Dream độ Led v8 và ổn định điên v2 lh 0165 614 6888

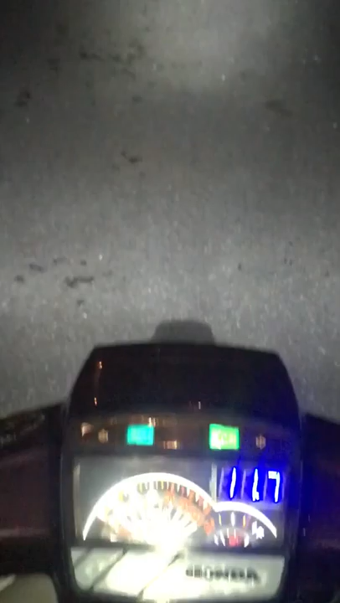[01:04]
sẽ dùng cốt Đây là ánh đèn pha đấy ạ Mình sẽ dùng cốt Đó Là sẽ là 11,9V Ok, thì bây giờ mình sẽ lên pha này Đó, rất là sáng Ánh sáng rất là gom Ok,
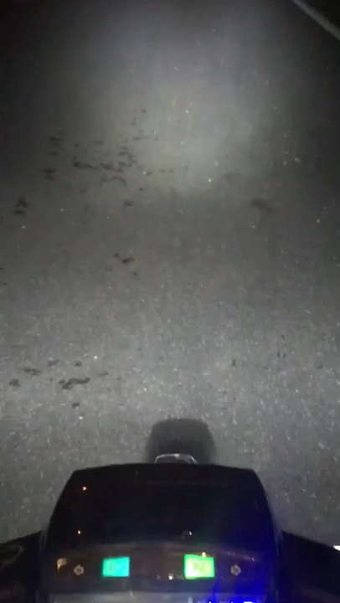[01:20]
11,7V Thế nên mình sẽ chia sẻ qua về cái đèn L4 À, cái đèn pha V8 ở bên mình Đang bán ở đây Đây là ánh sáng thực tế của nó